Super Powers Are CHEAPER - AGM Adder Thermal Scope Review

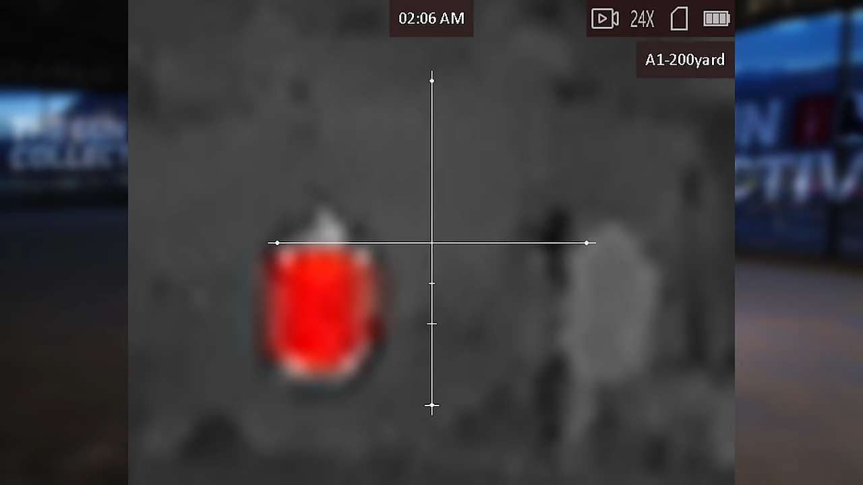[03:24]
Being that the 384 and 640 size sensors are already small, that turns into potato vision at the top end of that digital zoom.
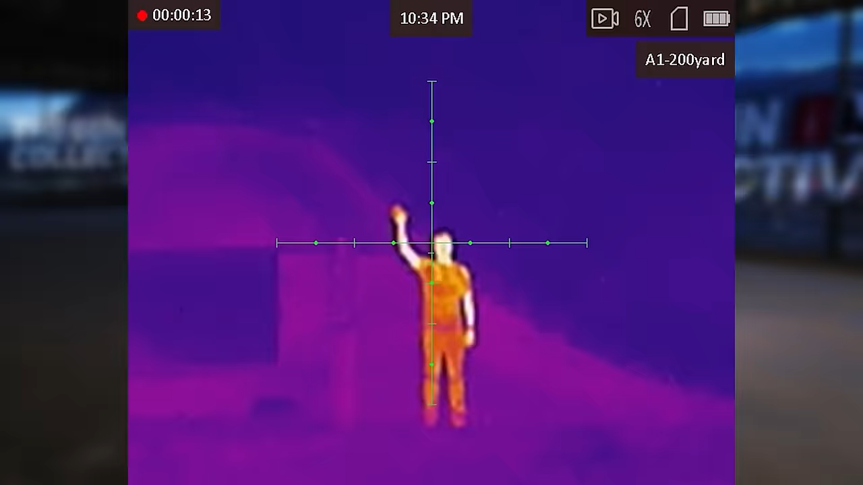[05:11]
Second, the shot activated recording is actually pretty rad. Basically it grabs the 7 seconds prior to the recoil and the 7 seconds after.
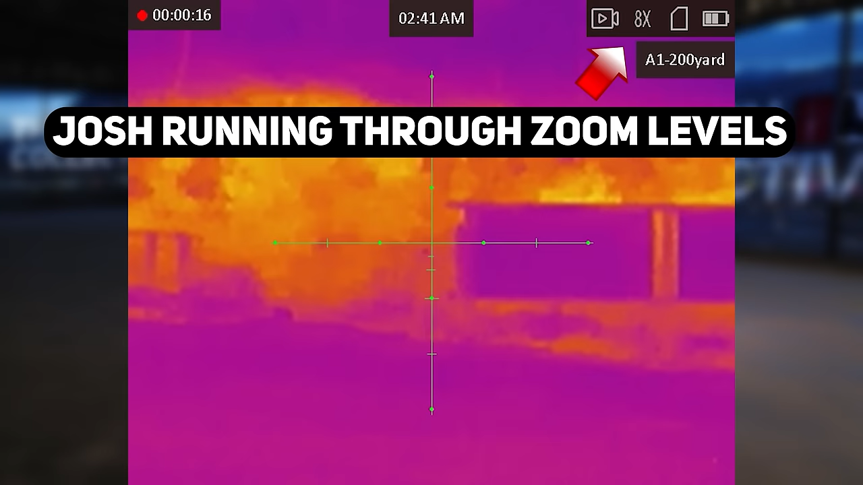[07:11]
So which one of these is the best?
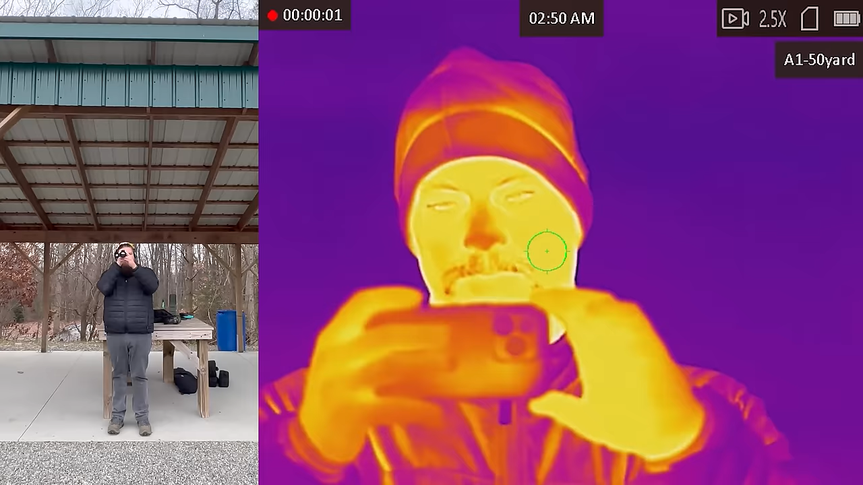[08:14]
Okay, so you can see his phone, you can see his face and his sweet mustache. Are you ready, brother? Yep. All right, start walking.
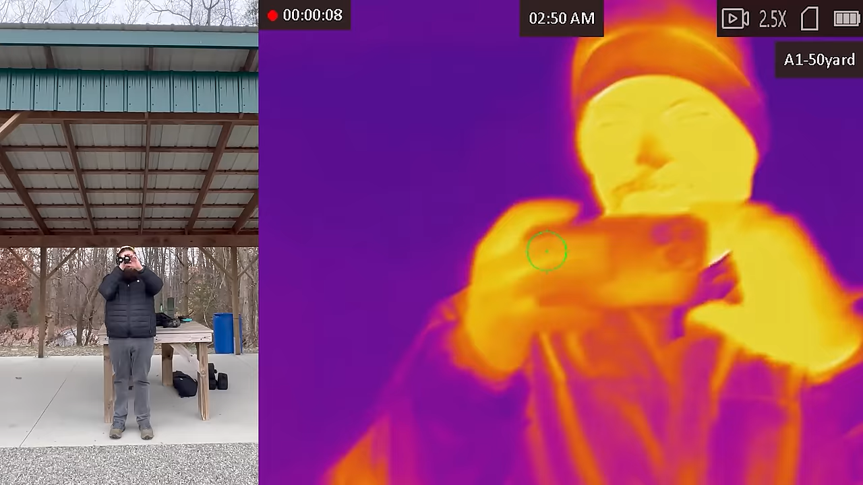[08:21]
I'll have to deal with focus. We're at two and a half magnification. You can turn around if you need to and make it easier on yourself.
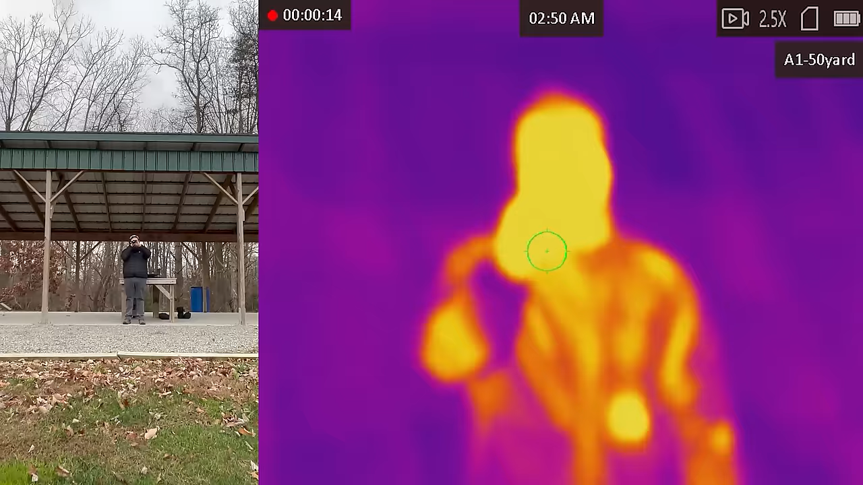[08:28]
Here, we'll show you guys the range here. So, we'll start out at 50.
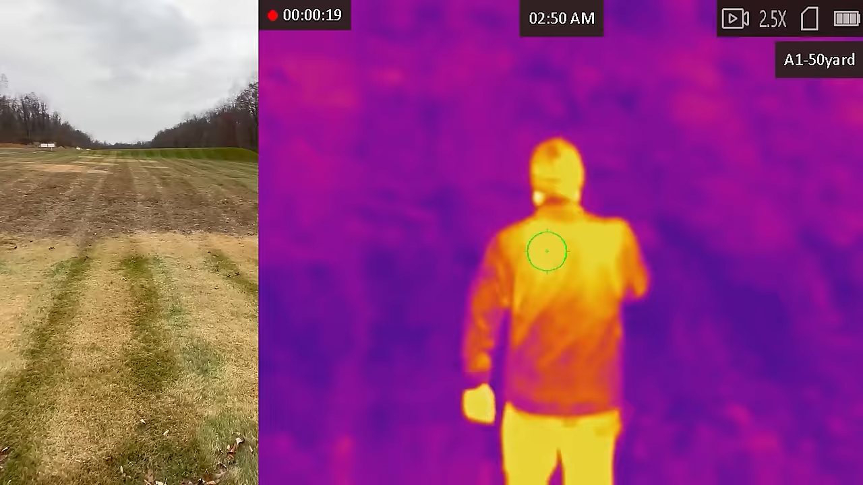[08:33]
Hey, Josh, stop at 50. Yep.
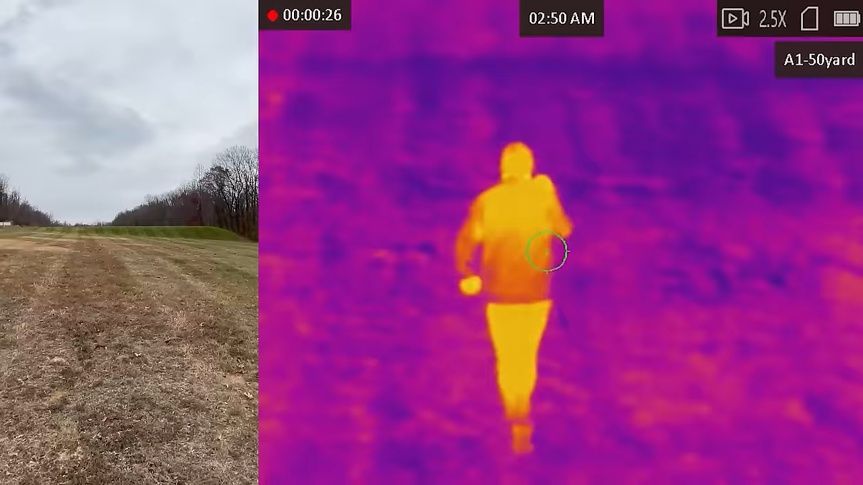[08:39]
Okay, so he's walking to about 50 yards with two and a half base magnification.
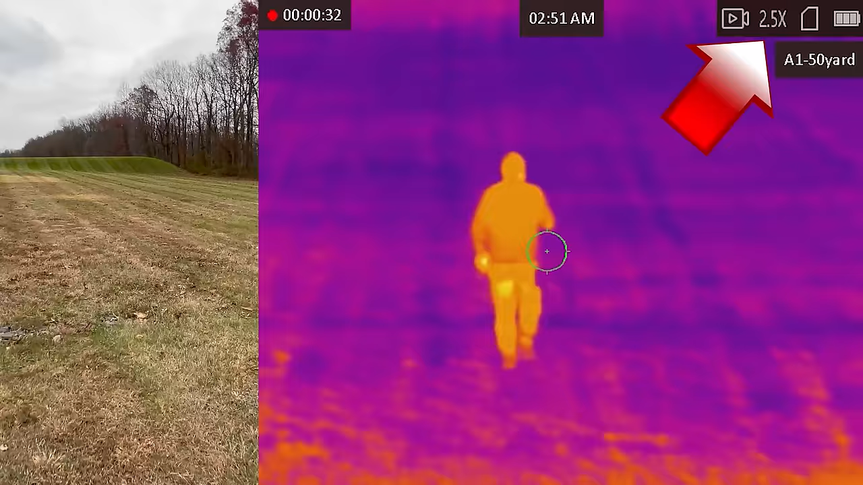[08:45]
All right, so here we are at 50.
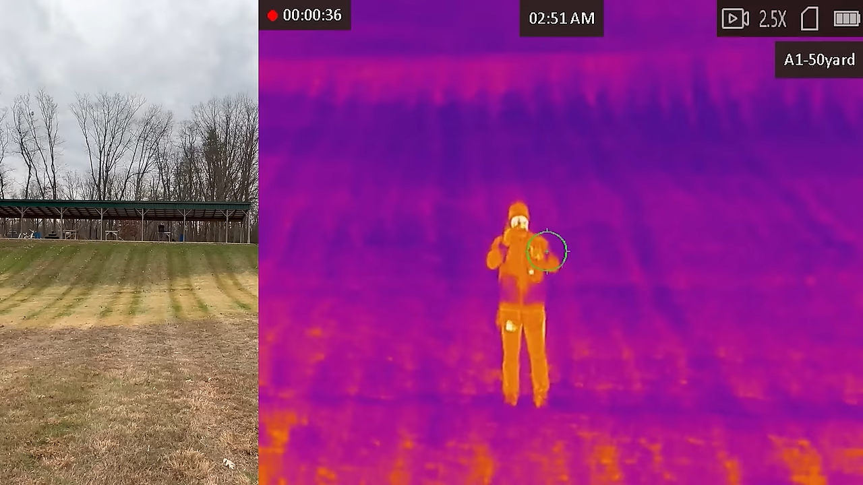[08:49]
Okay, so see this white square on Josh's chest? That is a hand warmer. He also has one in his pocket. I can see that clear as day. And you can also see his exposed skin is much lighter.
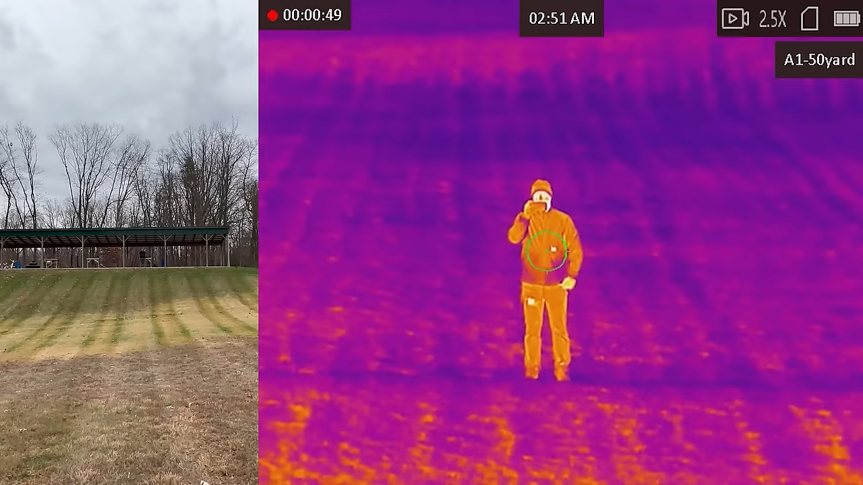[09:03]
This is good, what I would call positive identification for a human target.
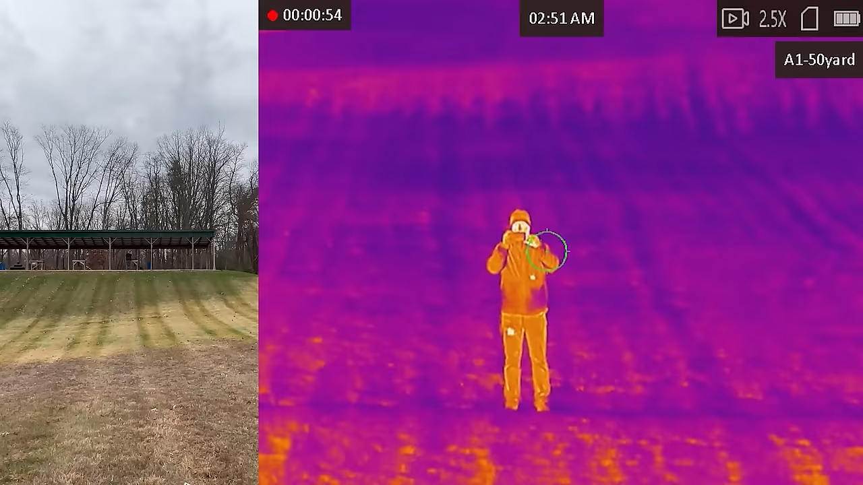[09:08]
Very interesting. All right, go ahead, brother. All right, so let's head out. We'll go to the next berm here. He's going to keep walking. Sorry for the shakiness, guys. I'm just hand-holding this.
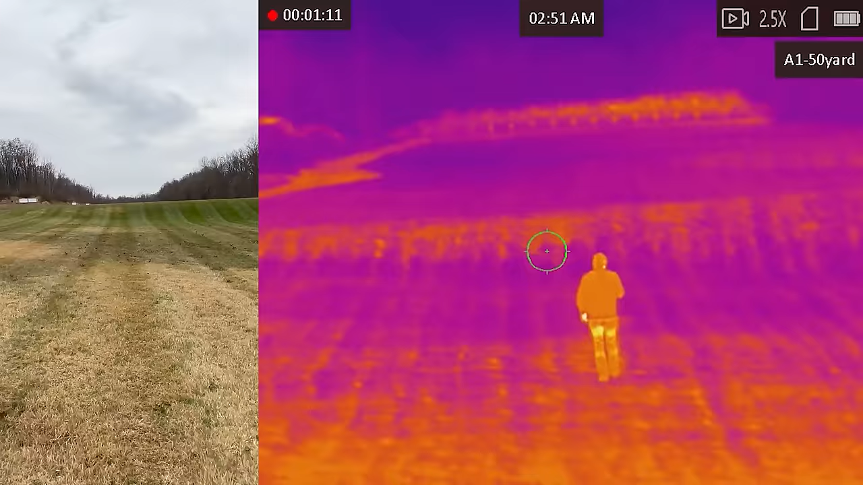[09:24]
And I'll have to change the focus again as he kind of continues to walk down range.
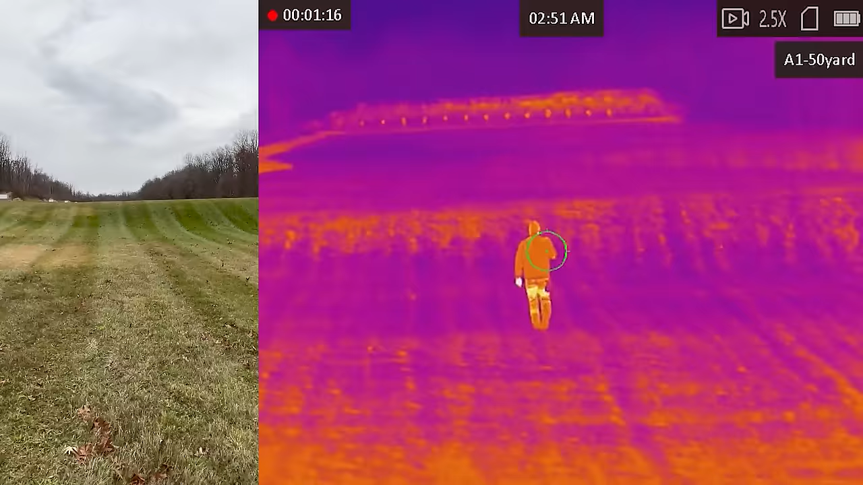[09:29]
To keep him in focus for you guys.
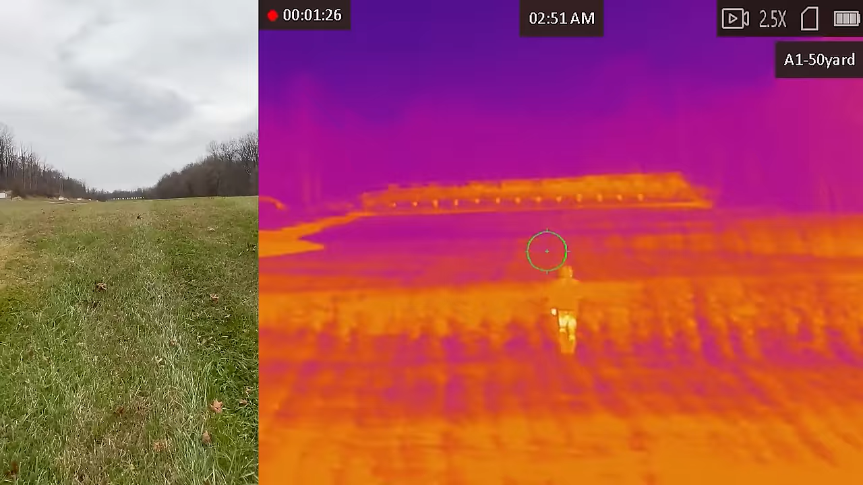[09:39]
Okay, so up on the berm here at 100.
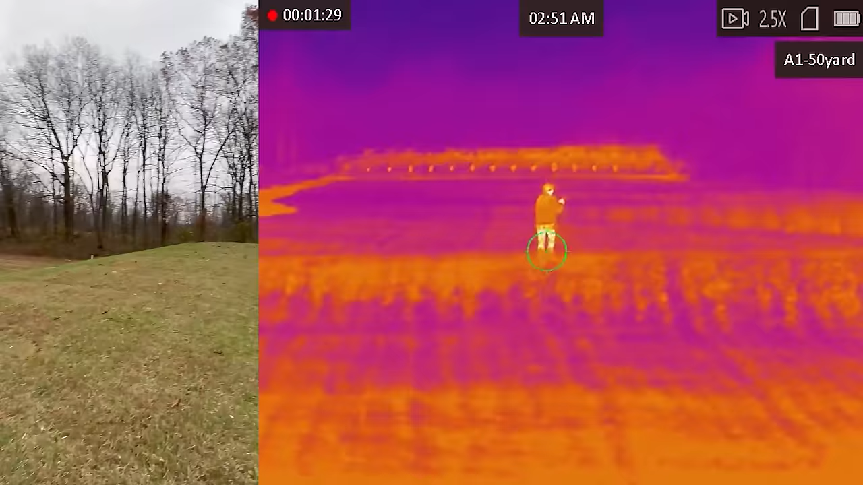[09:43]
Let's make sure we got him in focus or good enough focus.
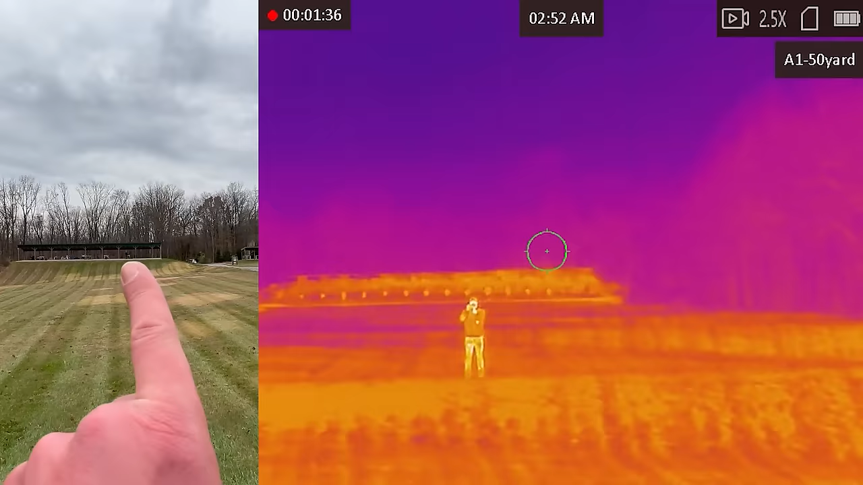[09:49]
Okay, so I'm going to actually, so we're at two and a half magnification right now. I'm going to crank this in just a touch. So that is at 5X magnification. Let's see if we can get him in better focus or not. Right there. So you can still see the hand warmer in his front pocket.
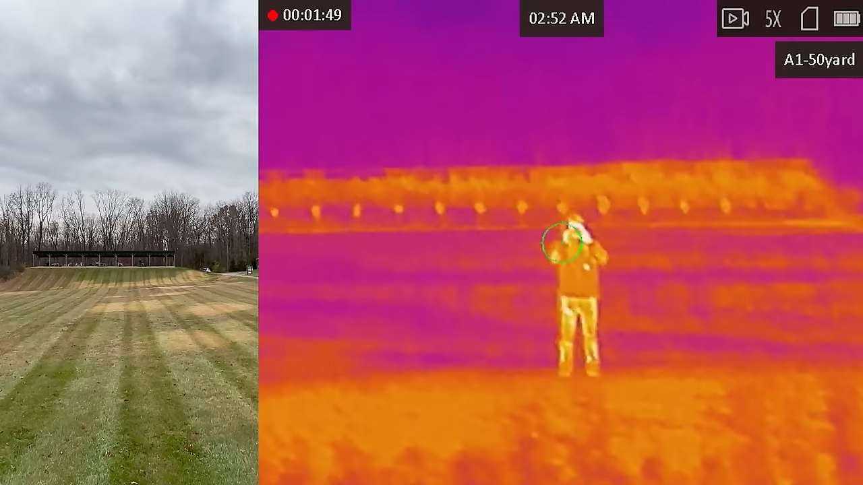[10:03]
And we can make out that brighter spot in his jeans. His hands are nice and bright. You can see that's a 635-year-old berm way back there with the dots.
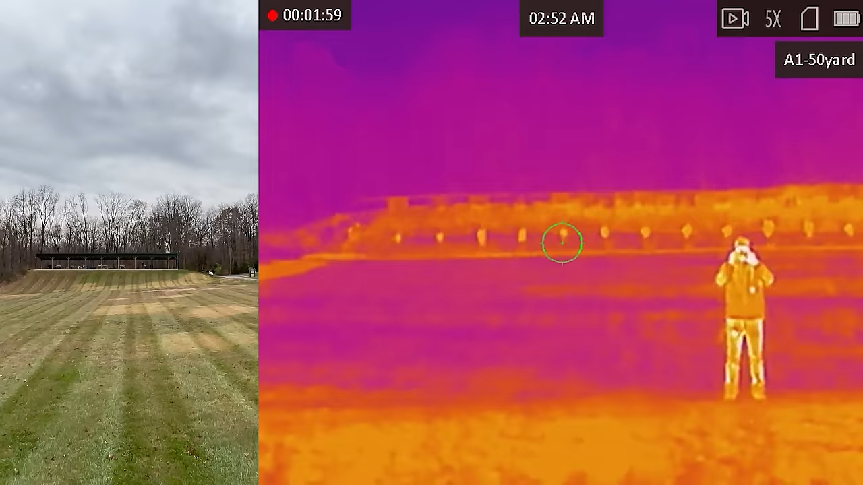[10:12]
This is boring on. Let's zoom in a touch more. Sorry I'm trying to hold this on.
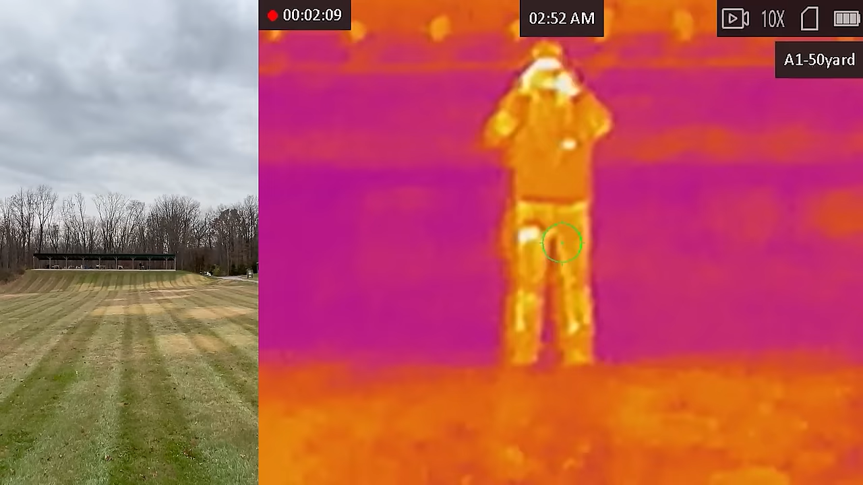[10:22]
Yeah, I don't know that I would use this even. That's, that's, that magnification. This would be okay for hunting. Like, you could make out a decent animal.